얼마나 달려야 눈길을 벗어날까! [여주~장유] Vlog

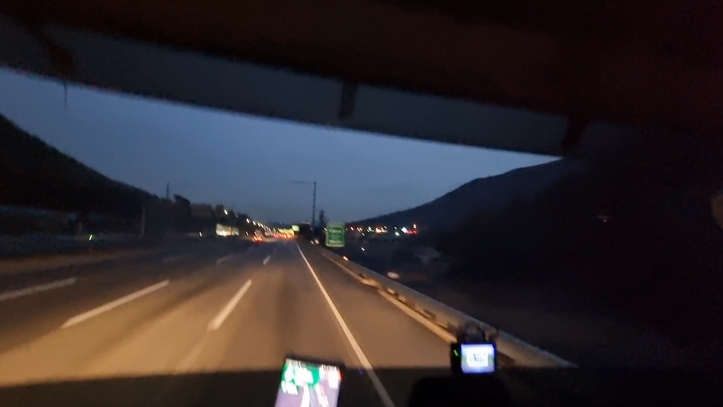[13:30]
예, 여기가 어디냐 하면은 이 분기점 이름이 갑자기 생각이 안 나네요. 냉정 분기점. 서부산 가고 북부산 가는 냉정 분기점입니다. 냉정 분기점.
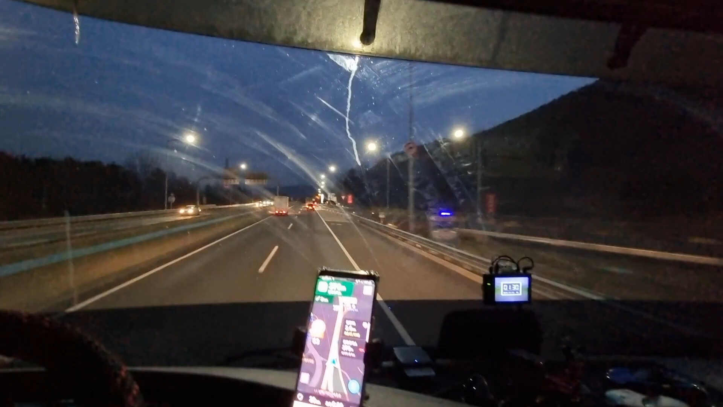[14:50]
여기가 김해 쪽에서 오는 차들하고 휴게소 들어가는 차들하고 차선이 합류돼 가지고 잘 보고 들어가야 돼요. 쪽백미러를 잘 보고 들어가야 돼요. 신호등을 열고